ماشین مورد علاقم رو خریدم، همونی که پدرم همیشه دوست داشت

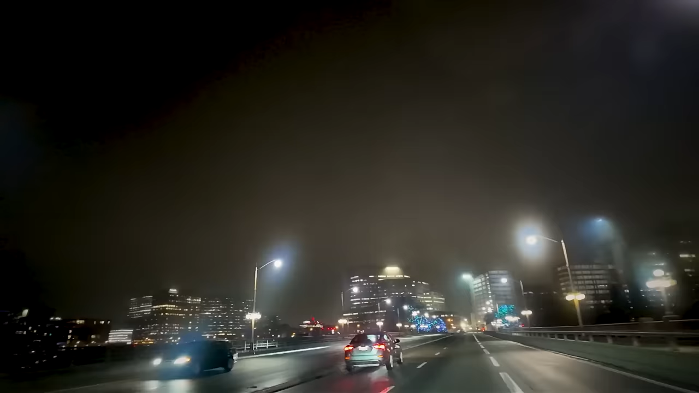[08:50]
Who would thought that Gatineau, whatever, brings such a nice view? Not sure if the fog will. Be in the video.
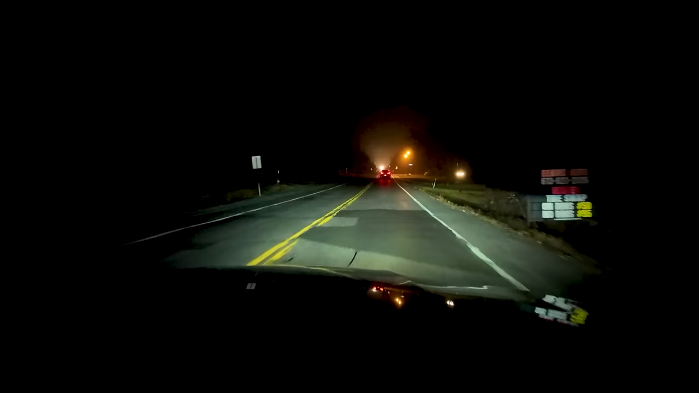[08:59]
It's actually like the lighting is so good on the camera, it's hard to tell, but you can see the fog.